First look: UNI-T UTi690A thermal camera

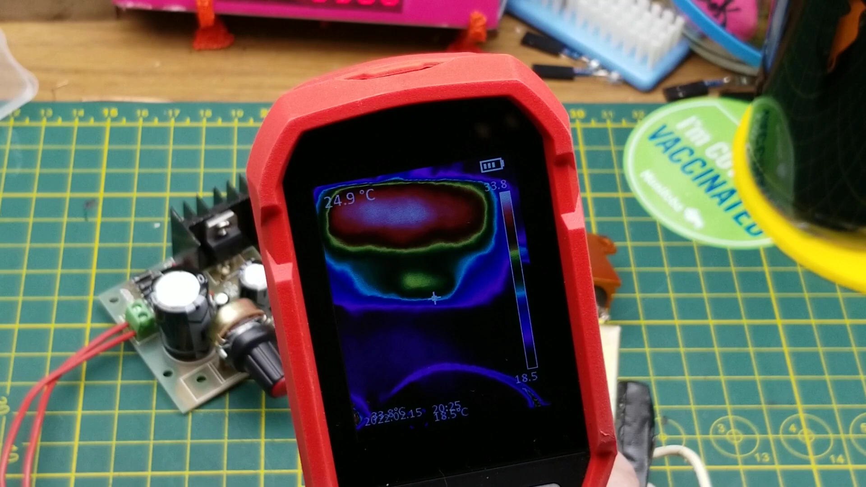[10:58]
On screen: spot 24.9°C
bench just doing a quick shot of a circuit board to find where the hot spot is if something's not working properly if you're you're
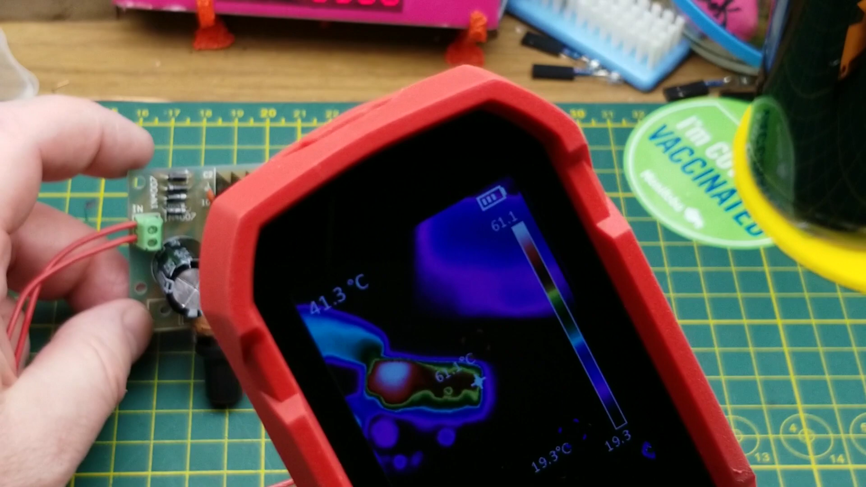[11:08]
drawing excessive current like i was because i'm drawing far too much current for those little diodes there so let's just go and take a quick peek at